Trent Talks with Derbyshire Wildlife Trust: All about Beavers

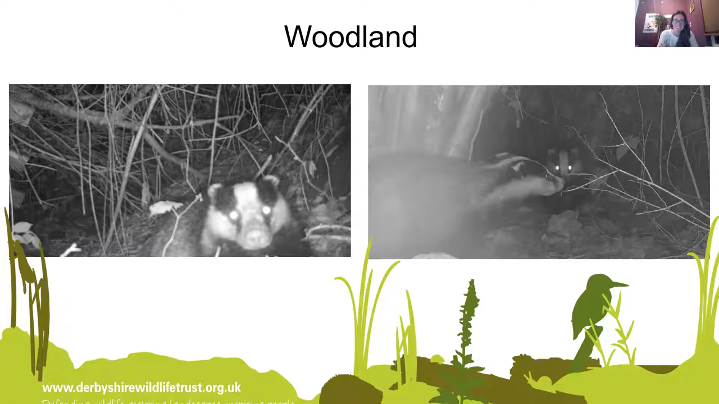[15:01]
And that's where a badger has been really inquisitive. And he's come up to it and tried to sniff it. And we've got a lot of footage where we can't see anything because they've been licking the cameras and it just blows it out completely. But it's really, really cool to see. So that's sort of the main habitats we've got.